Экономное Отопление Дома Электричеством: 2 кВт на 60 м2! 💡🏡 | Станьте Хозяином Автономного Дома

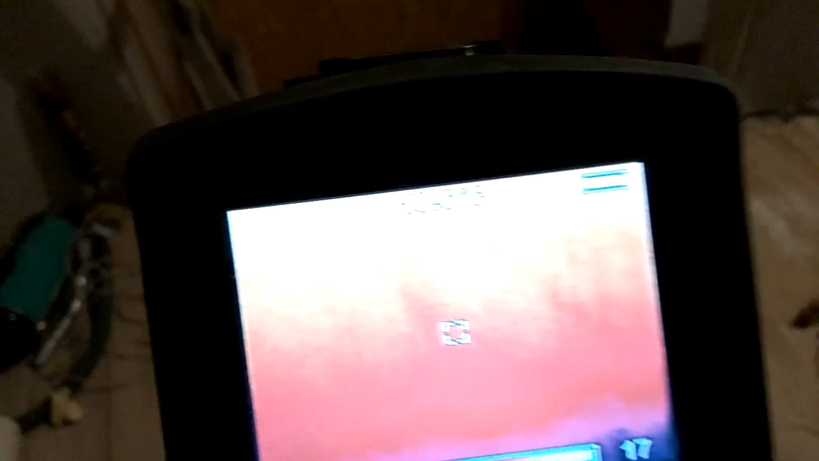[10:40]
За счет того, что у нас тут есть источник холода.
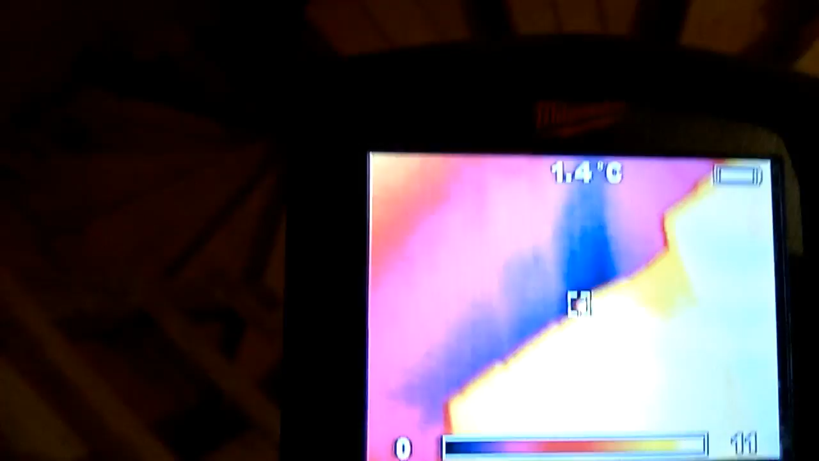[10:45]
Отсутствие тамбура вносит свой отрицательный вклад в температуру.
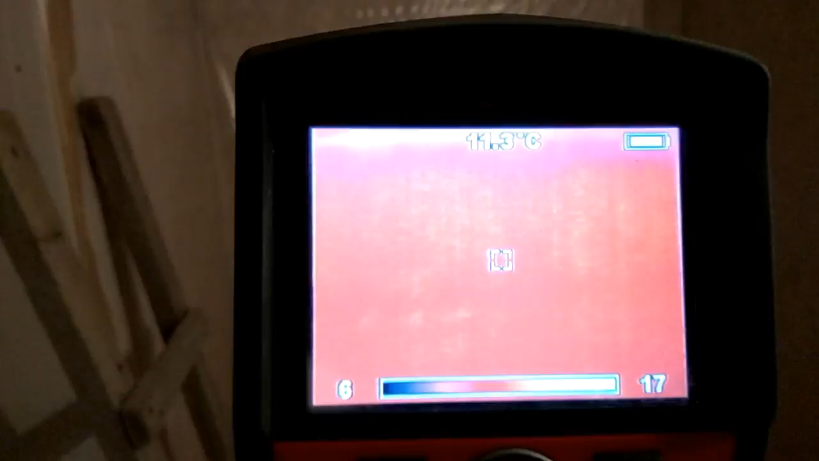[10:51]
On screen: spot 11.3°C
В дальнейшем там будет веранда утепленная.
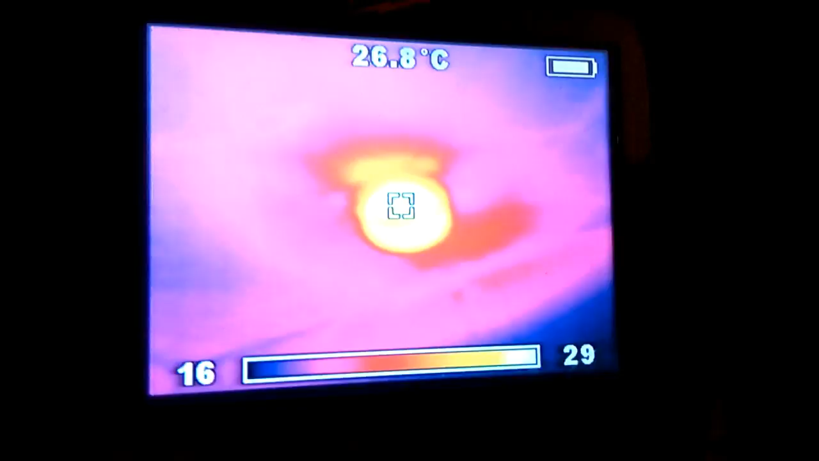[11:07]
On screen: spot 26.8°C
Температура подачи воздуха из воздуховода 26.
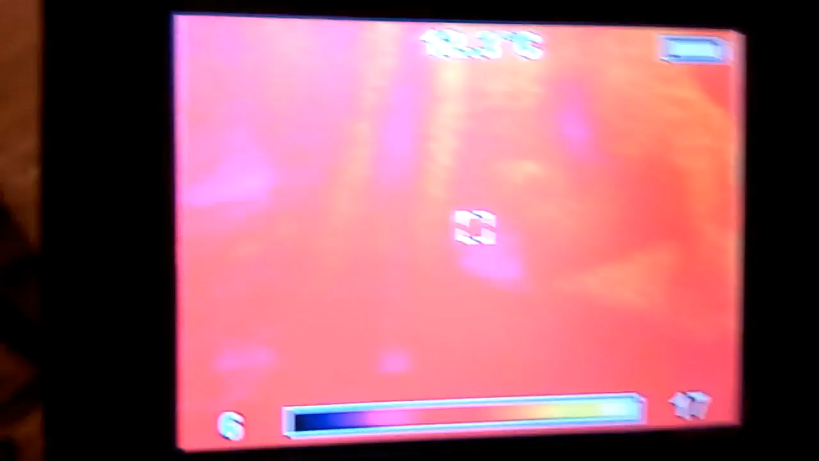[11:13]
Это говорит о том, что мы успешно компенсируем текущие теплопотери.
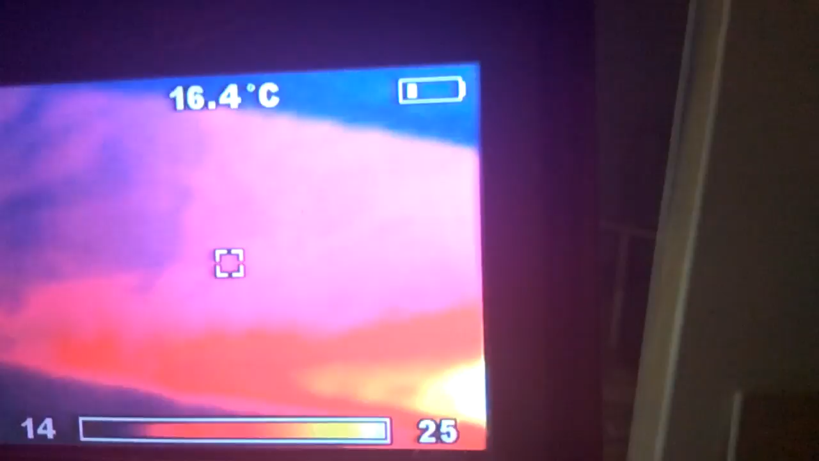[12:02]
On screen: spot 16.4°C
Температура на стене у нас 16 градусов.
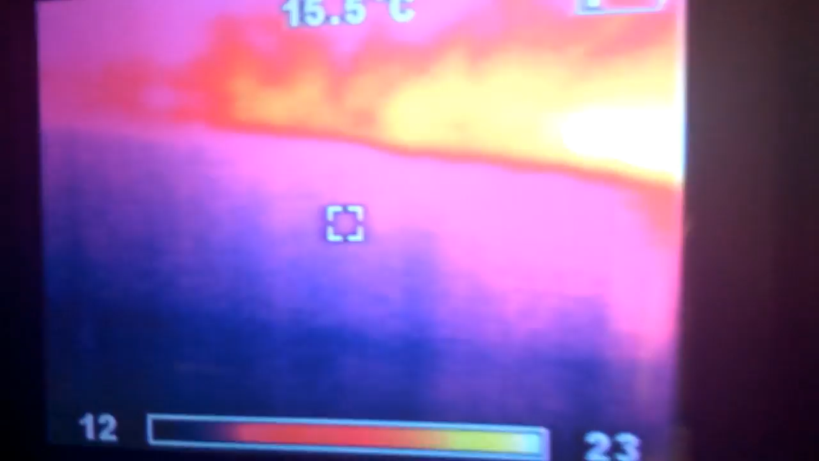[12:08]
Оставляем включенным обогреватель на ночь.
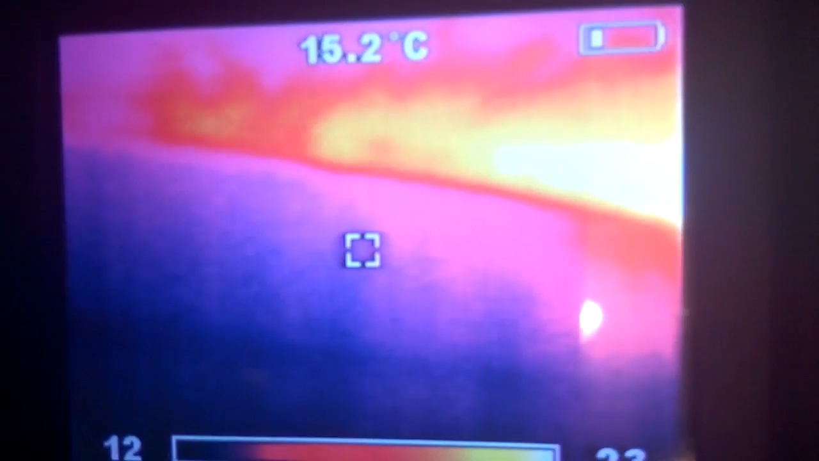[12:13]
On screen: spot 15.2°C
Утром посмотрим.
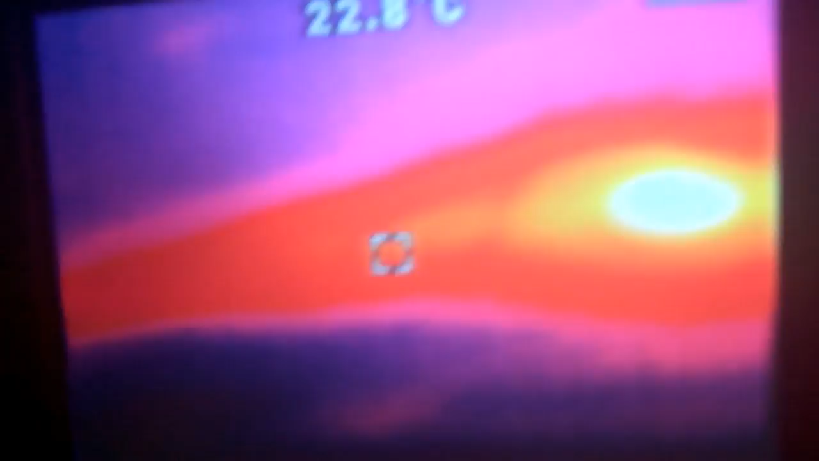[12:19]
Через воздуховоду у нас температура 42 градуса.
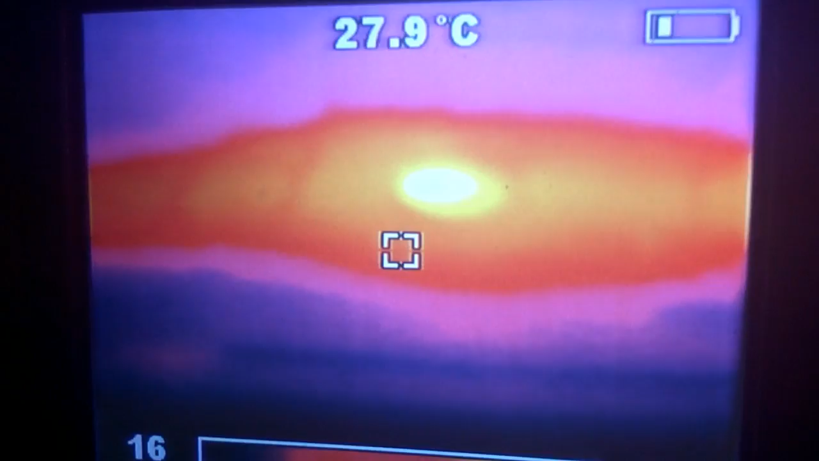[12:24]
On screen: spot 27.9°C
Посмотрим, как дом прогреется за ночь.
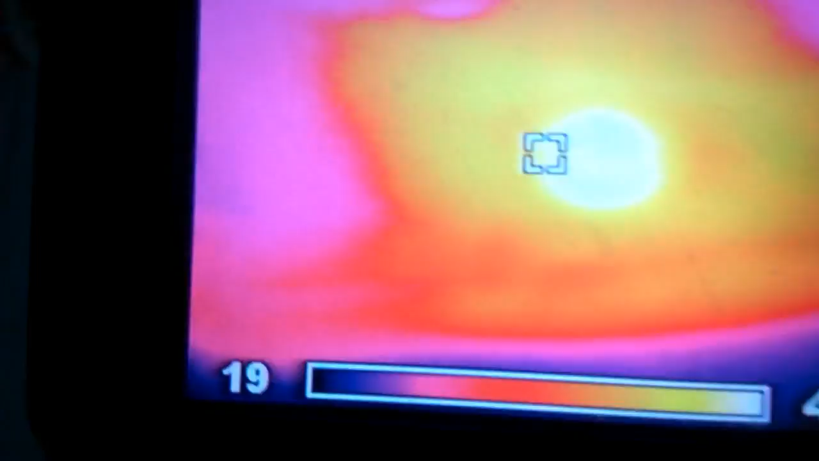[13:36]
Это самая дальняя точка от подачи.
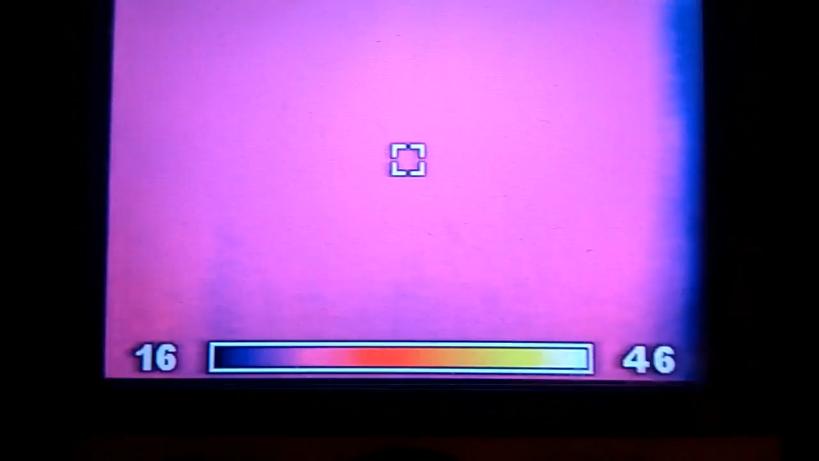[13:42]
Поэтому здесь уже воздух холоднее. И прогревается эта комната дольше.
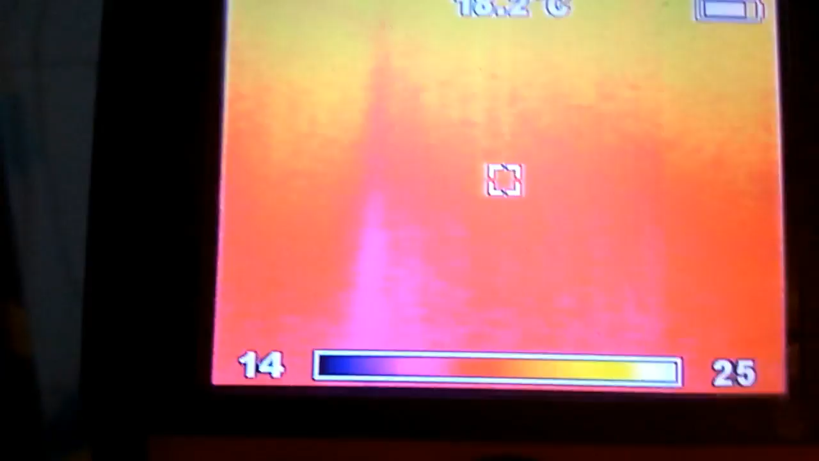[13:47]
В ходе этого эксперимента нам удалось успешно компенсировать теплопотери с помощью 1 кВт тепла.